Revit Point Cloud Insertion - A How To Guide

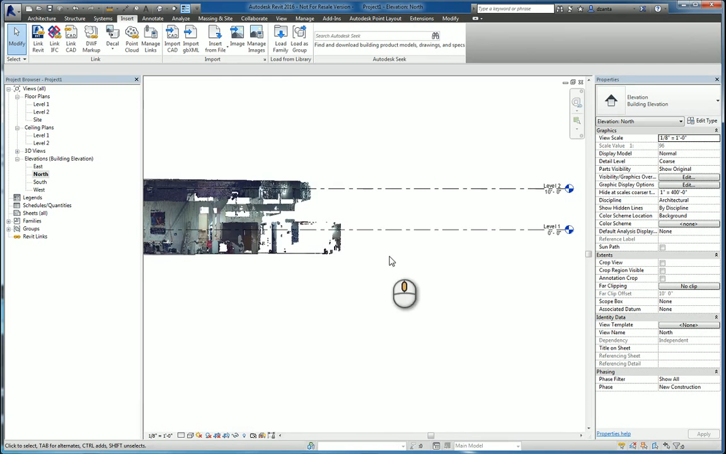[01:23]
So, a default project has level one and level two, one at zero and ten feet. So, you'll have to take your point cloud file and move it up or down,
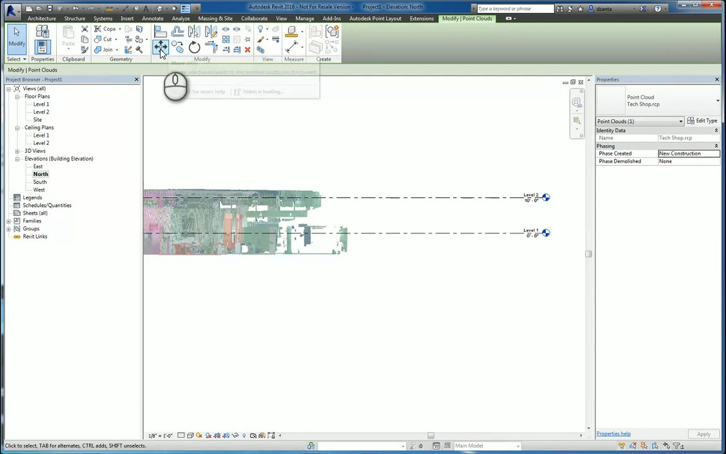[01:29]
or however you need to move it in accordance with where it's sitting.
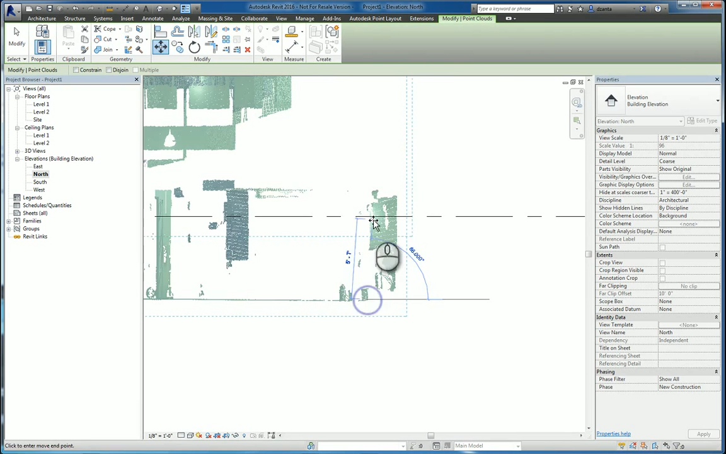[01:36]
Now, this can be as precise as you can get it to be, based upon your 3D scan.
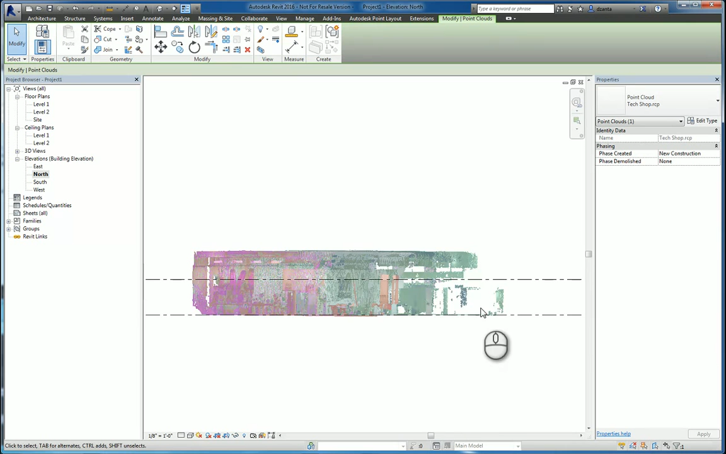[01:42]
If the point cloud file has coordinate information already set up, you can actually acquire that information as well. Once the point cloud file is in the Revit environment, you can start to use it as a frame of reference to start building your Revit model content. It's the exact same similar workflow as
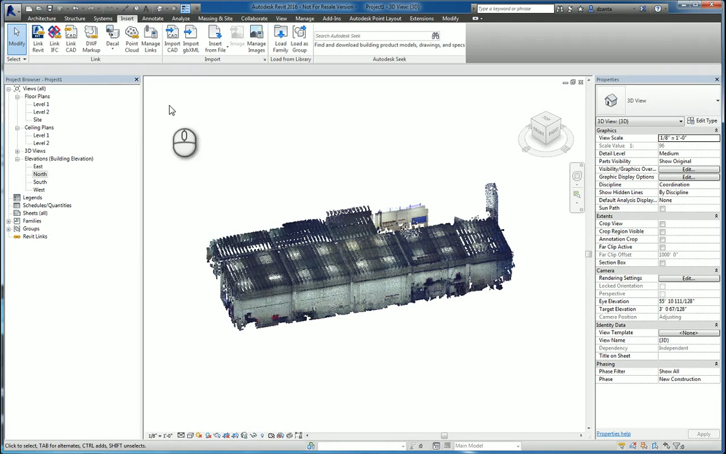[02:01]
if you were to insert a CAD file and bring it in as a 2D CAD file and draw on top of it, if you will, 3D objects. If we select that point cloud file, there's some information that's available to us. We see that it has phase created and phase demolished capability. So, most people will typically put it as existing because it's existing scan data. We also have, once we select it, we can go to the type properties and see what scale it is set for, and this can be adjusted if you need to.
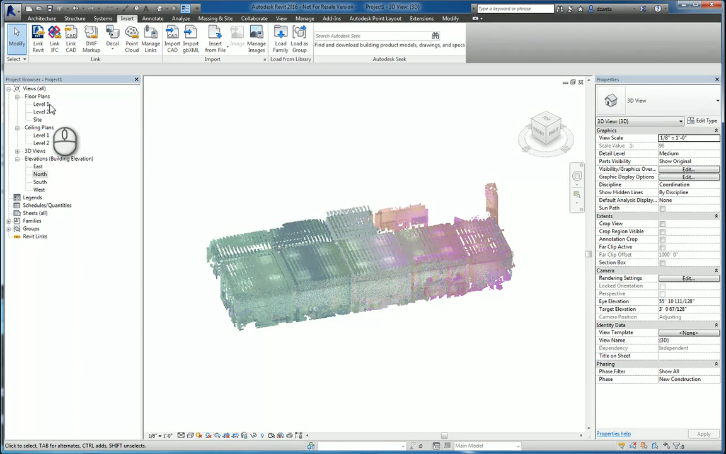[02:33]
Now that that's set up properly, if we go to the level 1 floor plan view, we can see how it looks in the software. If we need to rotate it, we can also rotate it as well.
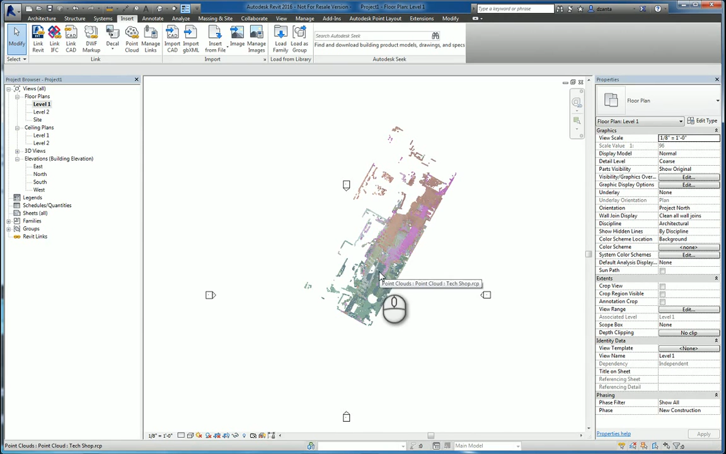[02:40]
So, I'm going to select it and rotate it. I'm going to place a point being, say,
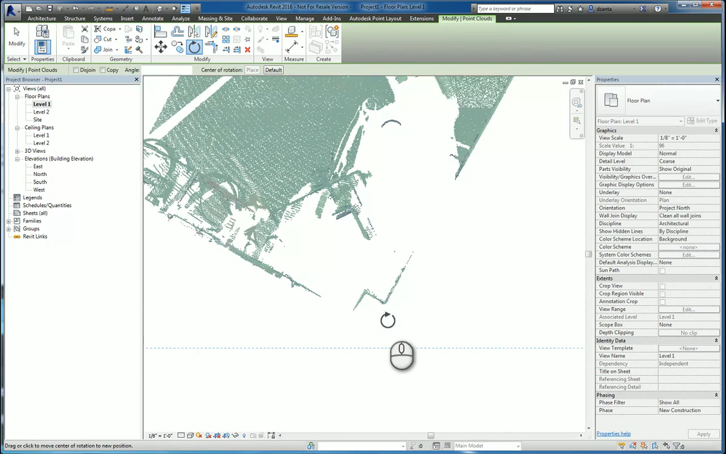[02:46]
here, and I will rotate it from that plane to horizontal.
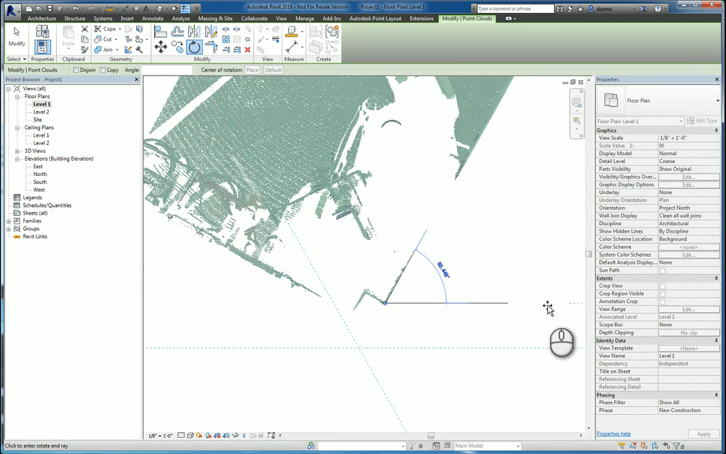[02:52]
And as you can tell, I can actually click onto the point cloud file. So, it reads that 3D point cloud file as data that can be tangible, if you will. Now that you've done this, things that you may want to consider doing are adjusting the view range. We know that the cut plane is set at 4 feet by default. If we take that down to 2 feet and hit apply, you can see data either disappearing or coming into view. And so, depending on the data that you're working with, you may want to adjust the cut plane.
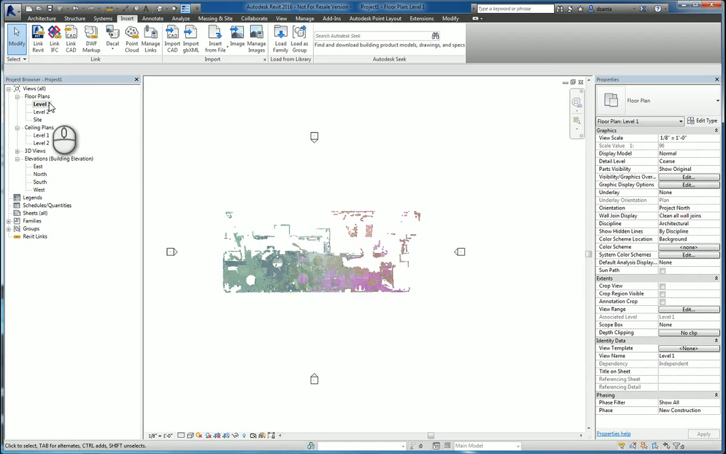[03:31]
You may want to make several views, if you will, of level 1 and at different cut planes. So, you can kind of look at it in a slicing manner. You have the ability, obviously, to create sections. So, we'll create building sections, say here, and take it to a certain visibility level.
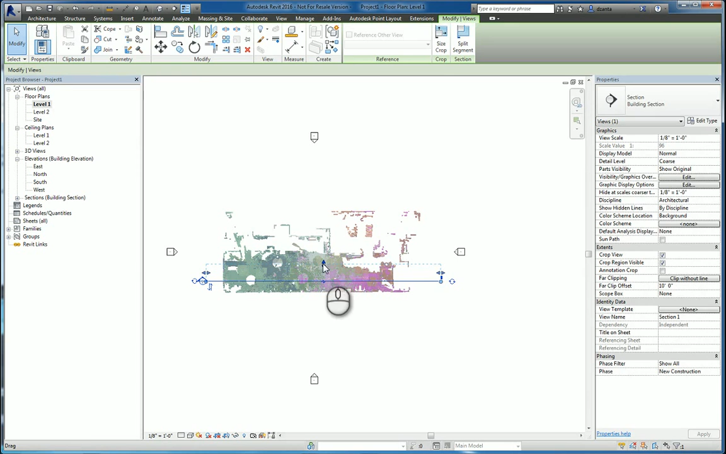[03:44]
We'll create another one here, and also tell it to look at a certain extent.
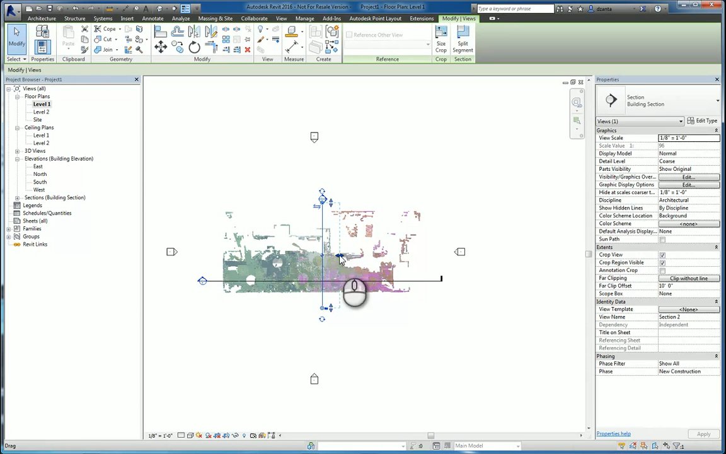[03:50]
If we look at it in 3D, we have the ability to turn on the section box. Now that that section box is turned on, if we take that view cube and right-click and orient it to a particular view,
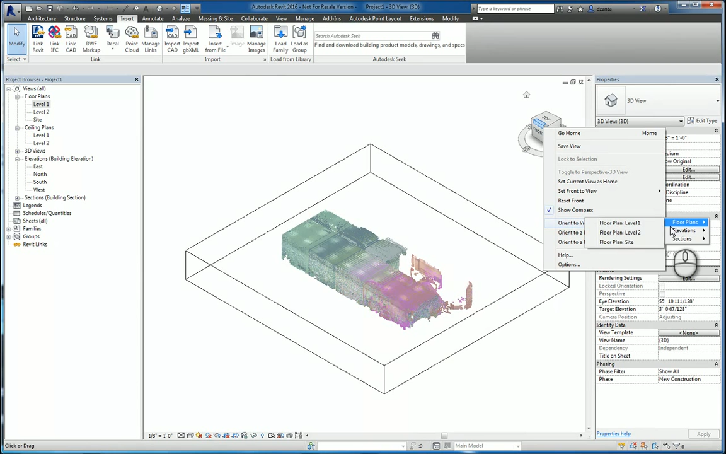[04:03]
let's say, for example, the first section, then it shows us the data based upon where that section cut is.
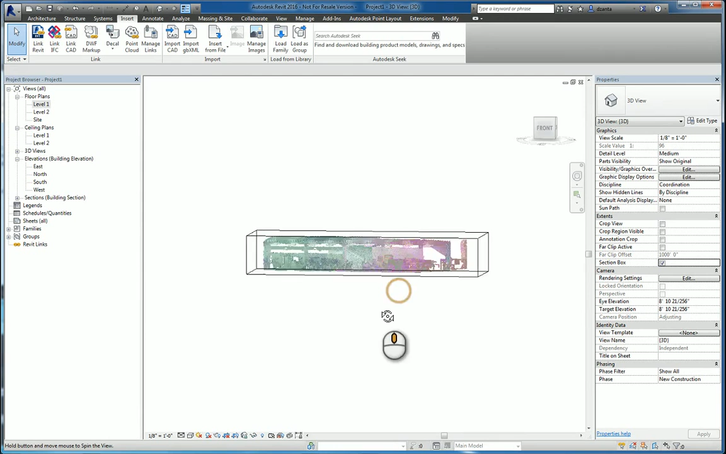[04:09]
Okay? And this will help us to start to read and understand the information better.
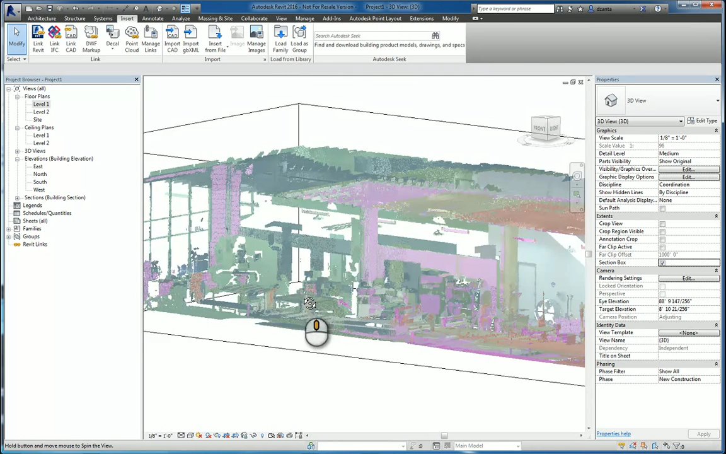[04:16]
One of the biggest complaints people will initially tell you is, I can't see the point cloud data very well, even though there's a lot of points. There are some things that you can do to make adjustments to it in Revit. If you open up the visibility graphics dialog box and go to point clouds, you can see that there's a color mode here, and you can switch it to any one of these other choices. If I pick elevation, for example, it'll start to look like this. If I switch it to a different one,
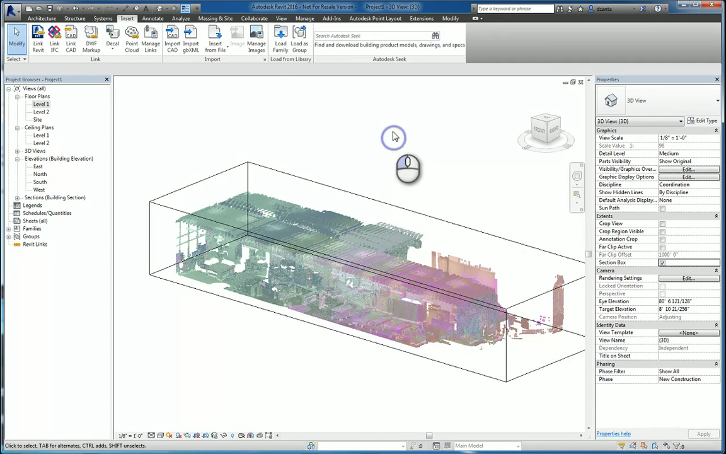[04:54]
say, intensity, then it'll look like that. And then lastly, it will take